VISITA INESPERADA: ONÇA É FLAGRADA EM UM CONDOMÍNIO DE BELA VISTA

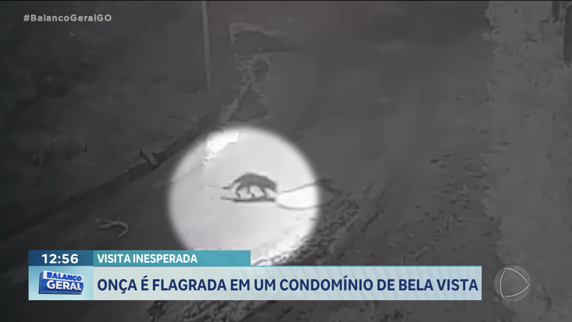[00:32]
Ela atravessou ali o espaço, olha a poça d'água no asfalto aí. Foi lá na estrada, né? Tomou a água daquela poça d'água e depois foi embora. Isso em Bela Vista de Goiás, aqui na região metropolitana da capital.